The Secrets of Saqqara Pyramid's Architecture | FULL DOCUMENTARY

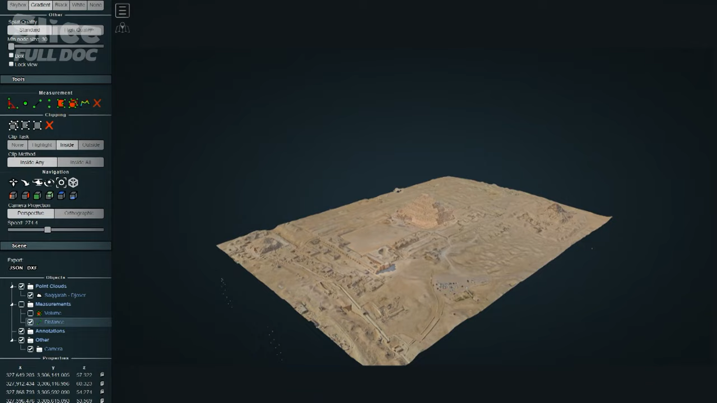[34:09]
Mark Linner closely studies this 3D model of the whole site from the aerial view down to the smallest detail.
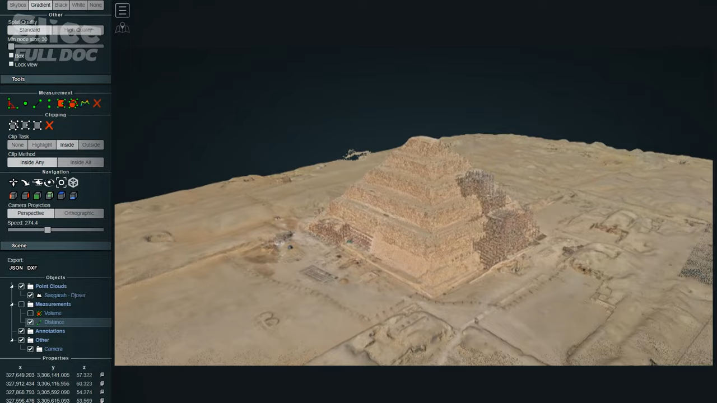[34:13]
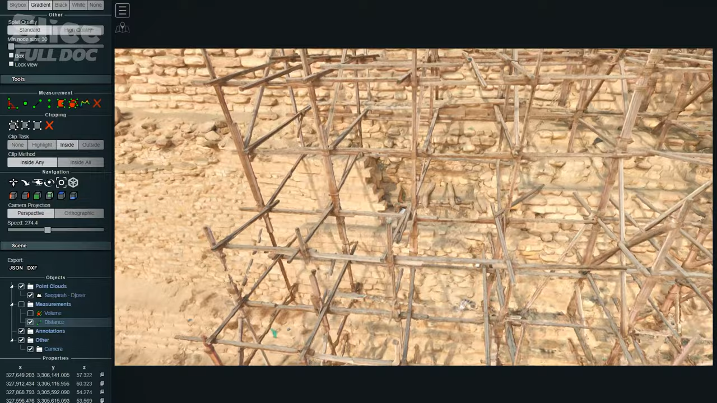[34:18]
and his attention is drawn to the ditch. You know, moving about the point cloud of Saqqara, you can see the moat. This aerial photograph is a one-time still frame.
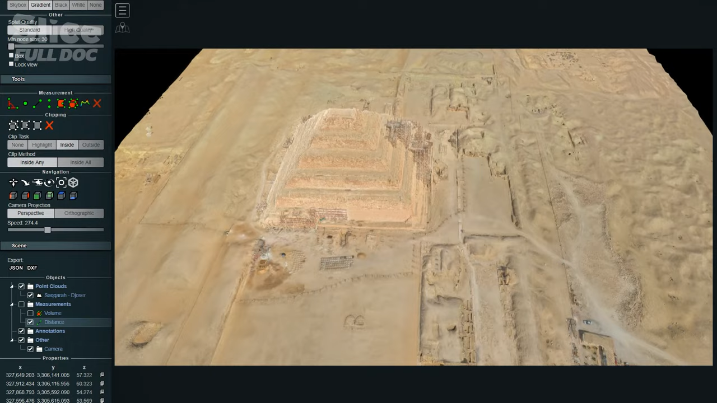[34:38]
here we can look at it in different perspectives. It follows the line of the enclosure wall. There seems to be a depression, a linear depression all around.
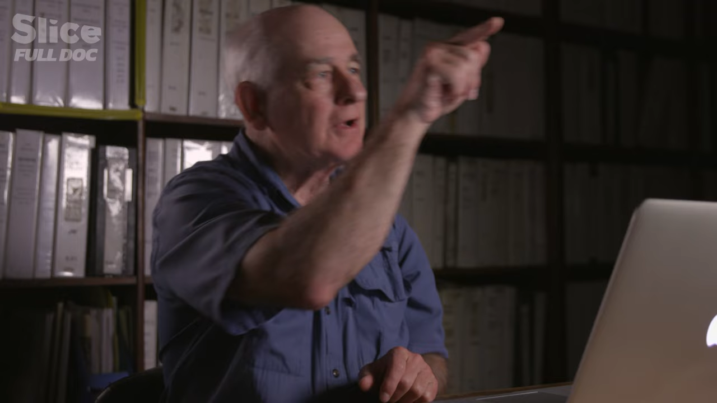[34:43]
And it even looks sort of like a paperclip. So, you know, this allows you to take that kind of landscape analysis.
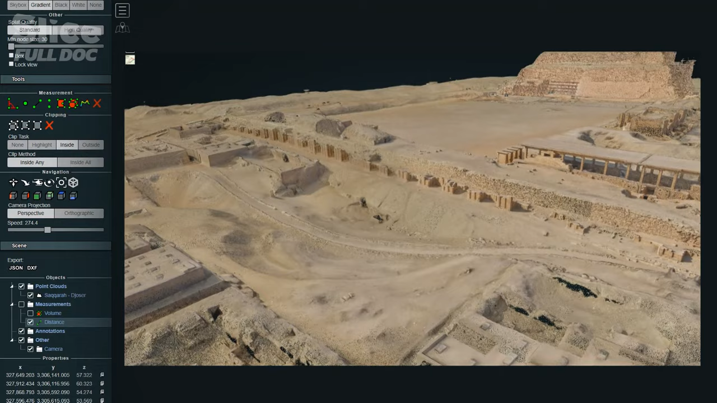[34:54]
Photogrammetry helps to establish the dimensions of this giant ditch.
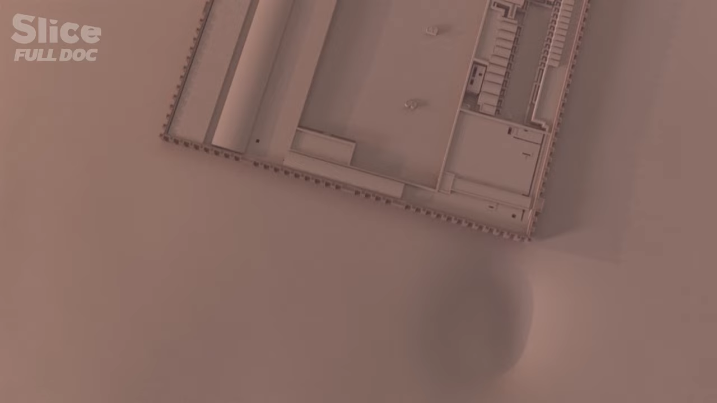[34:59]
28 meters deep, 40 meters wide, and 2 kilometers long.
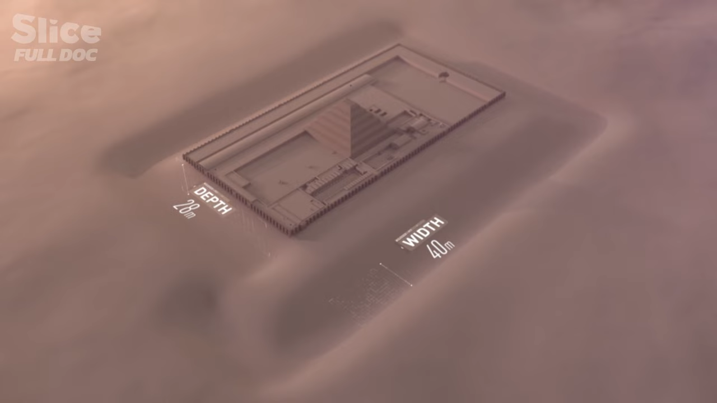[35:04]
You know, it's a feature of the Steppe Pyramid and the Steppe Pyramid complex that we're still trying to comprehend. I think we still don't fully understand
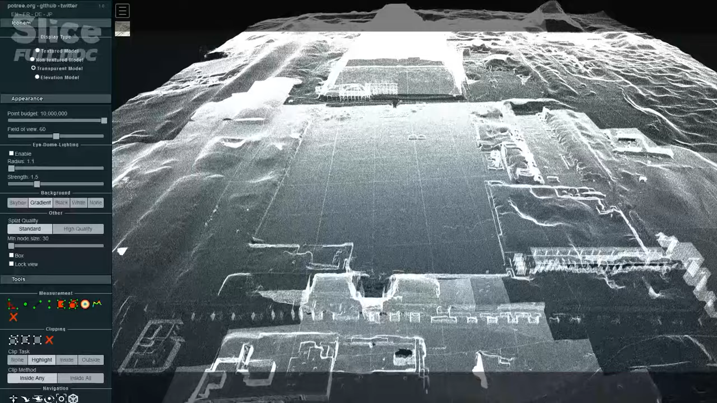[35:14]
the scale and the significance of this moat.
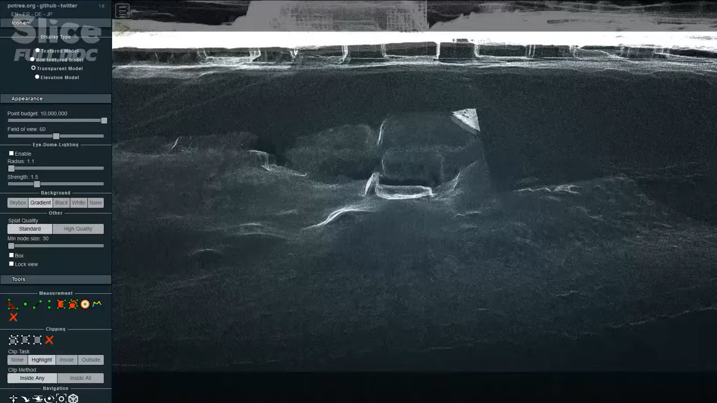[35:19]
The figures are dizzying. The excavation of this ditch beneath the perimeter wall could have provided 1 million cubic meters of stone.
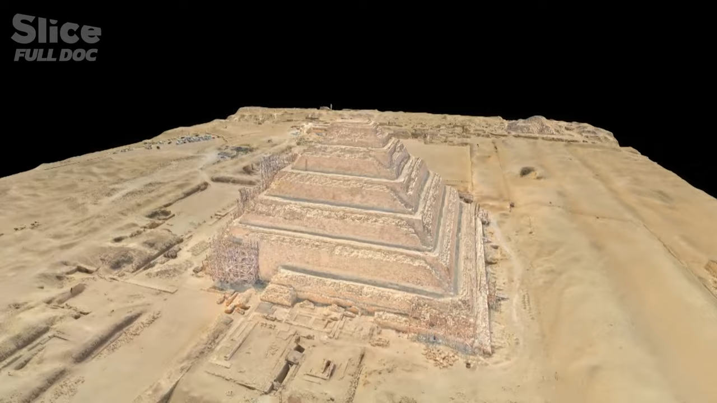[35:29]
This would easily have been enough to build the pyramid requiring 300,000 square meters along with the burial complex. This ditch probably provided most of the material for the construction of Georgeur's Steppe Pyramid.
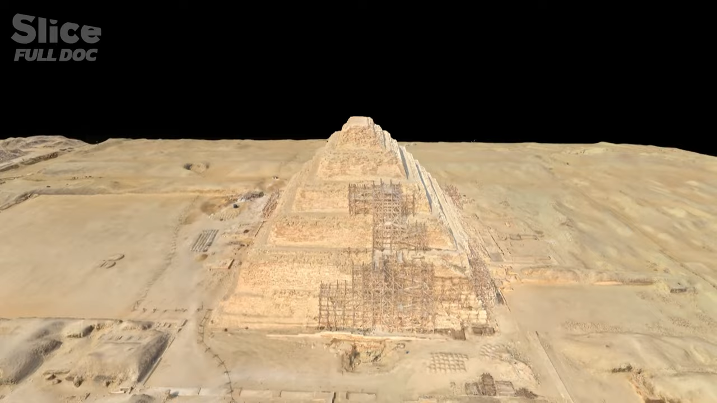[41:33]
Thanks to their amazing precision, photogrammetric images allow the various elements of the building to be identified. The pyramid of Saqqara was not built in one go.
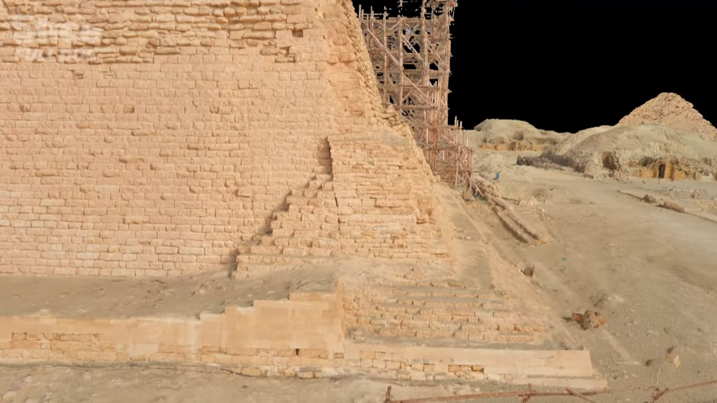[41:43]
Evidence of some very distinct ruptures are clearly visible on the 3D model.
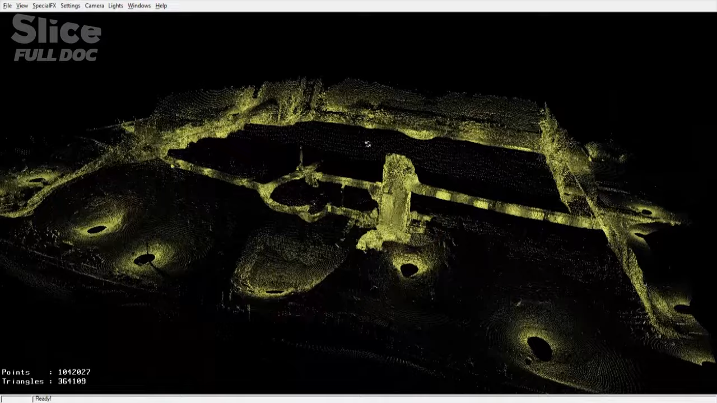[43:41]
The 3D scan reveals that many access shafts had been covered over during the construction and a fresh one dug in the rock nearby.